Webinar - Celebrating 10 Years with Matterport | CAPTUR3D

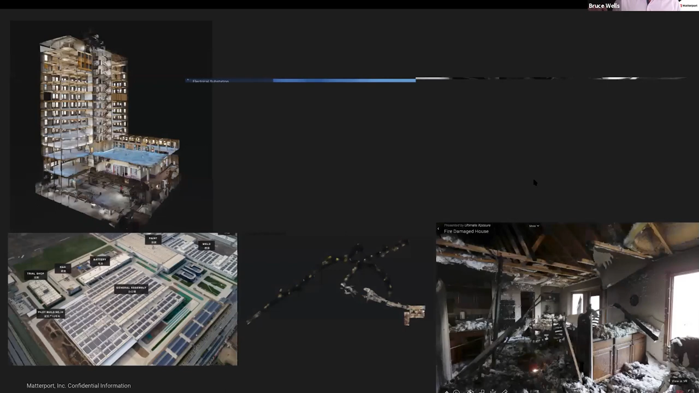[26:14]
a quick snapshot of some of my kind of favorite spaces that are not the typical
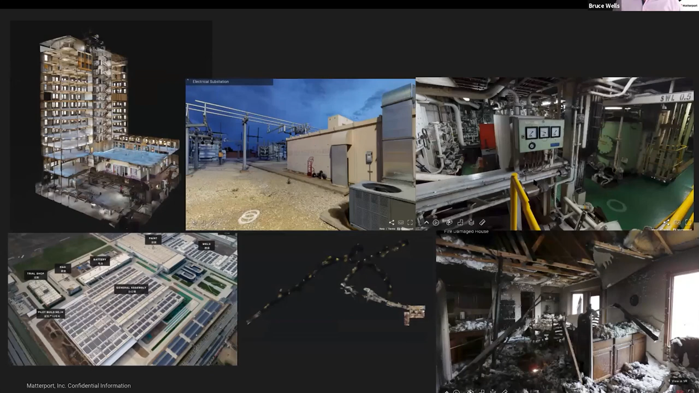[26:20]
ones um and i'll just quickly touch on these just to illustrate some of the incredible breadth of capabilities that are are the the ecosystem of matterport users are are on how they're adding value into into um their business the customers businesses here so the one on the top left this is bank of italy it's an 18-story building um in in construction and you can see there from the dollhouse view this you know great uh multi-story commercial property captured in all its glory
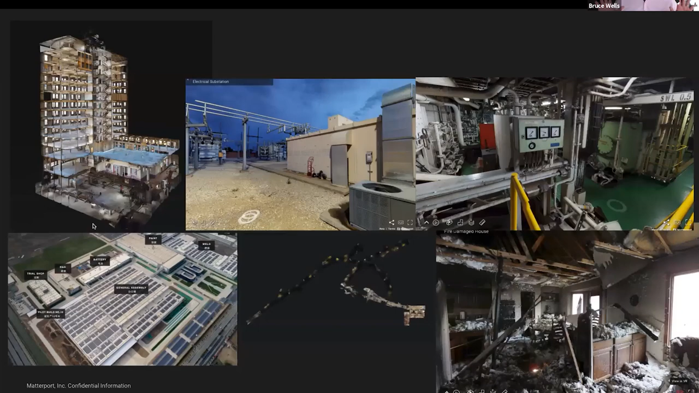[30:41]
i have very little on this one but i thought the illustration with this was neat um the team is working on a um a trim mesh um uh a trim tool in the mesh so in other words being able to edit or trim your models not in capture but being able to do that in workshop um so something
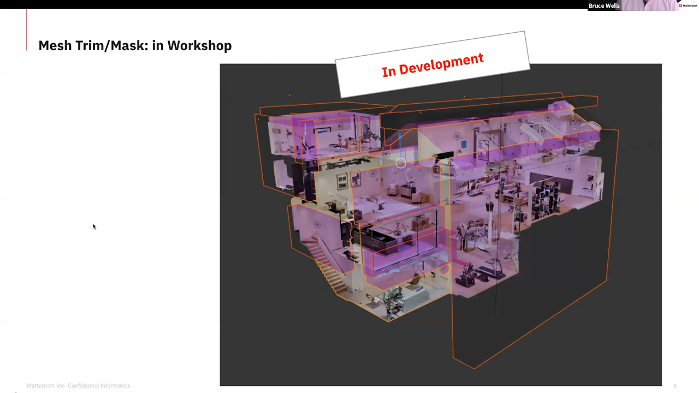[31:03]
that has been asked in the past uh again this is early stages development but i just wanted to give you kind of a glimpse of some of the things that we're working on um and you know exciting exciting stuff in the future with matterport it's a great segue into
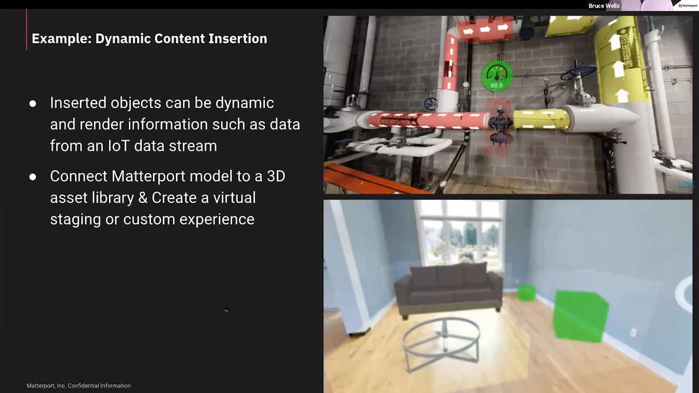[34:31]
your matterport space to create this new level of of inner interaction uh and then the bottom is again another example of virtual staging but i would encourage you to look at the uh what what captured has done it's a lot better than the example i'm showing you lastly